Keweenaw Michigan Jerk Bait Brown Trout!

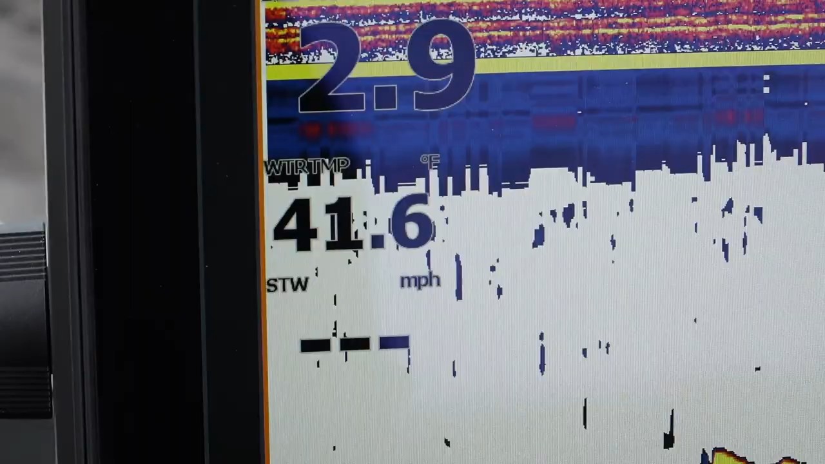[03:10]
Now, if we're going along and we have 40 degree water and we hit a pocket with 41 or 42,
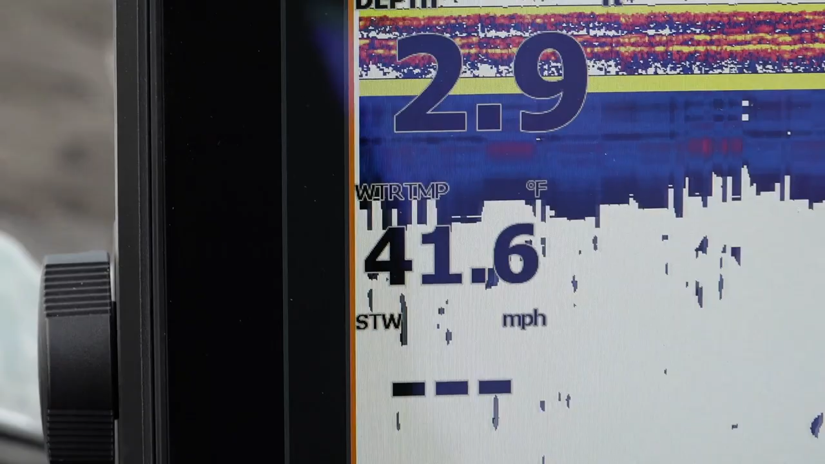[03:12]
On screen: water 41.6°F
a lot of times that's where all the fish are concentrated, and sometimes in a very small area. Right.